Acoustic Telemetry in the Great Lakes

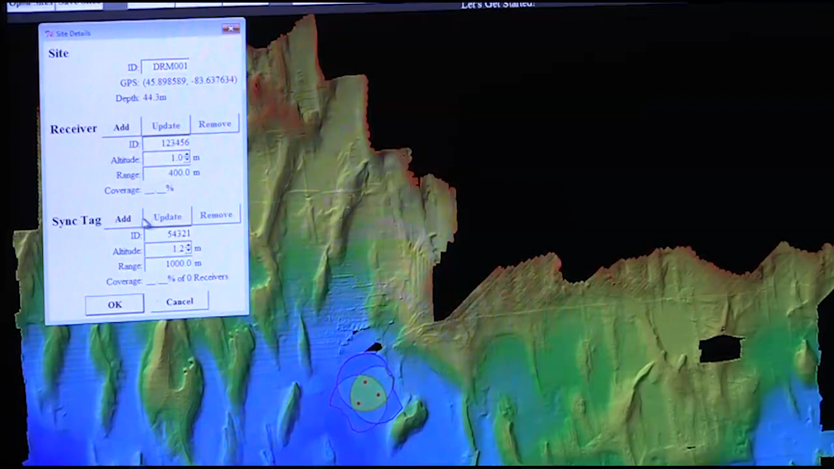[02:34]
which is obtained through the careful examination of maps and boat-mounted sonar.